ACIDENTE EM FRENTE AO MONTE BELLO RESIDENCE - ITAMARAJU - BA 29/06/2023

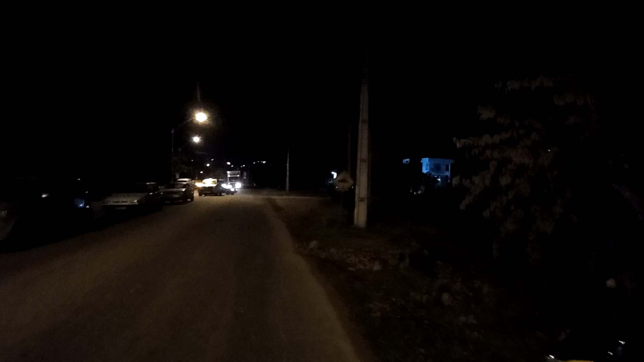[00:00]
Olá gente, tudo bem? Bem-vindo a mais um vídeo e agora eu estou aqui próximo ao condomínio Monte Belo Residência. Teve aqui um acidente, é um motociclista aqui com carona,
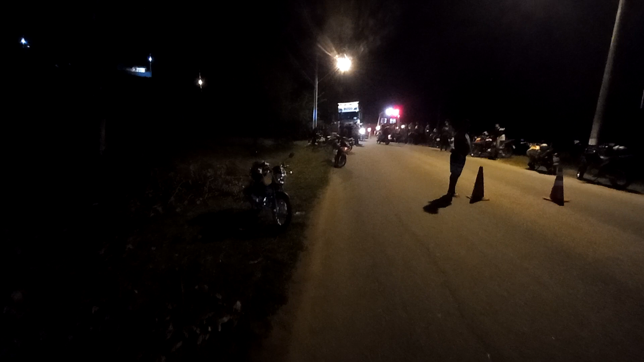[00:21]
ela, ele tentou ultrapassar uma carreta aqui, deu problema e sofreu aqui um acidente, mas já está aqui já a SAMU, nessa corrente, a polícia militar também chegou aqui,